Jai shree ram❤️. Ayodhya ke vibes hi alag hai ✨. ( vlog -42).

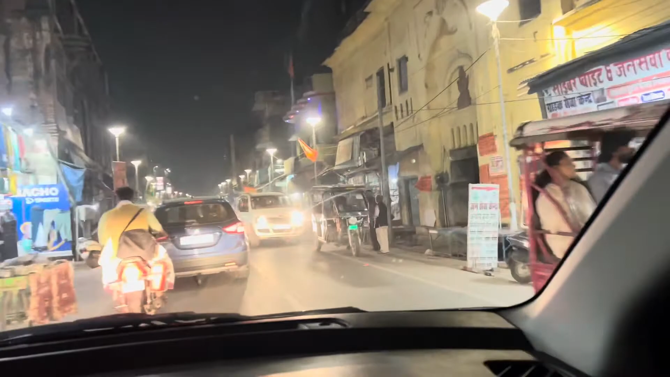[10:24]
� तो हम लोह अभी इस टाइम मार्किट अरिया में है नया घाट इर्या इसका मतलब नाम है यह रहर जेगह देख रहे हो राम जी राम जी राम जी पुरी पुरी फैम्मइली बनी होई होई है भाई सही है मार्कटस यह देखिये